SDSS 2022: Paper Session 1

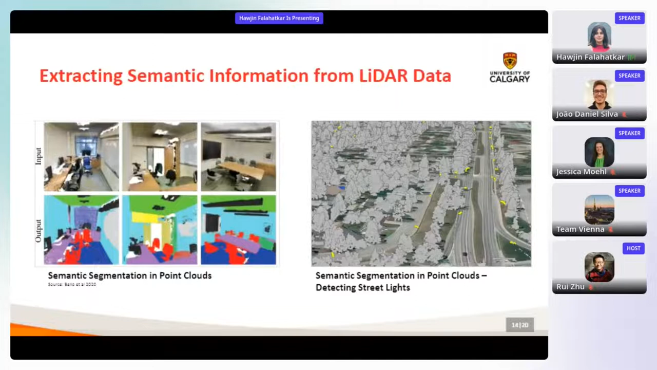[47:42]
in our research as you can see here using semantic segmentation models each point of lidar data can be assigned to a street scale accessible feature class like a street light as you can see in this picture as an urban designer and geography experts rather than professional programmers